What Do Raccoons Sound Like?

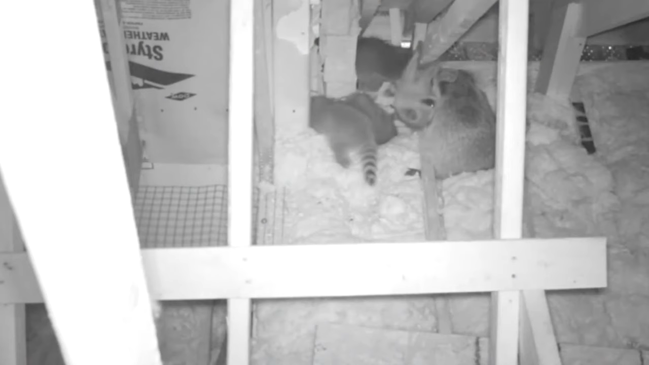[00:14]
Raccoons can be anywhere from 25 to 35, 40 pounds. They are a large animal that is walking back and forth in your attic space, trampling down that insulation, and in some case, they'll trample it right down so they're, you know, a quarter inch above that drywall.